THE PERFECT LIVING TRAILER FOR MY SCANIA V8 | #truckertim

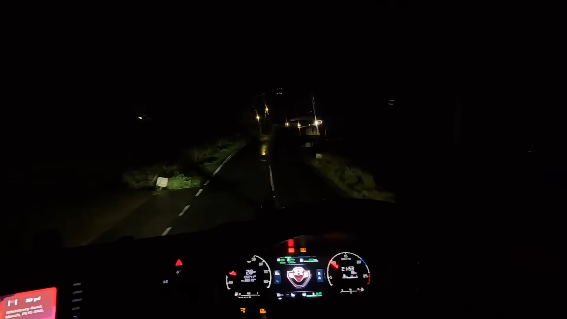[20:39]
we are back we made it
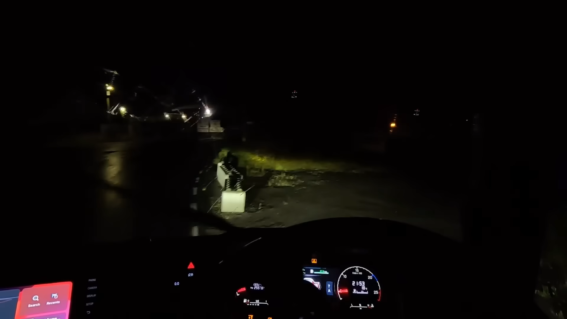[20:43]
bugs on my screen tell
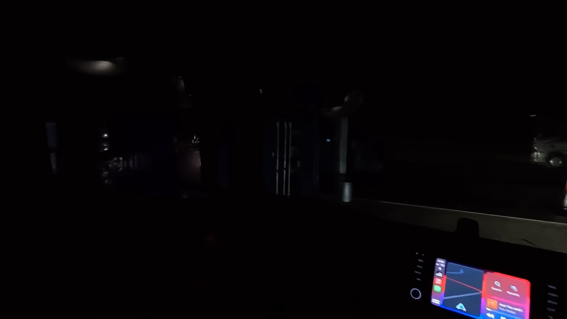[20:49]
you what this has got good reverse lights on it it's got these ones down the side as well to light up down here i wonder where my trailer is going to sit now we've moved the fifth i'm going to sneeze